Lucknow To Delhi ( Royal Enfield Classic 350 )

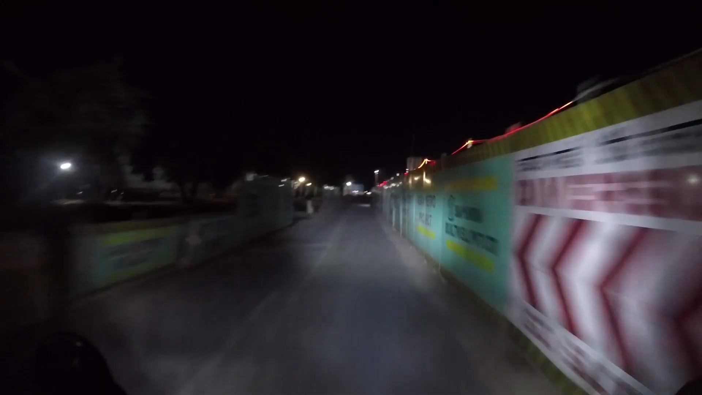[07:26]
अभी यहां पर शायद मेट्रो का काम शुरू हो चुका है आगरा में
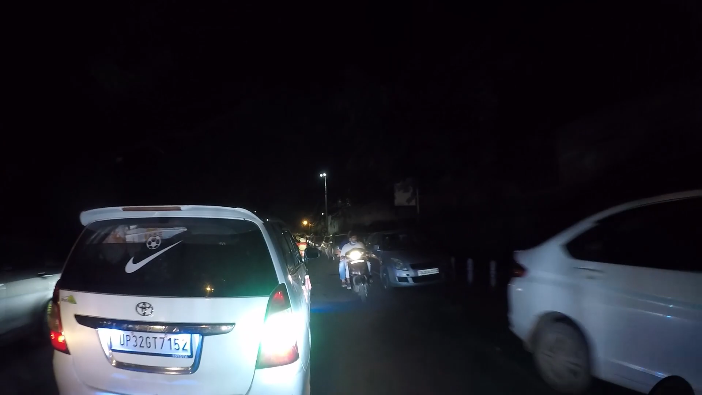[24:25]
ह अब तो भाई कहीं और कुछ मिलेगा तभी खाएंगे यहां तो नहीं खाएंगे
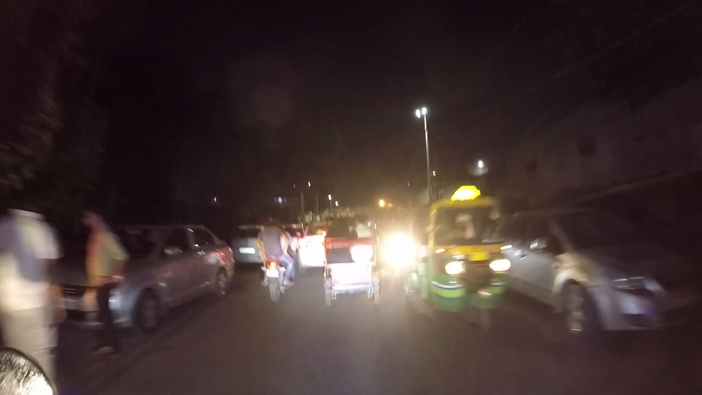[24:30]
और यहां से तो मैं निकल आया हूँ चाननी चौक से वहर लेकिन सेरियसली मैं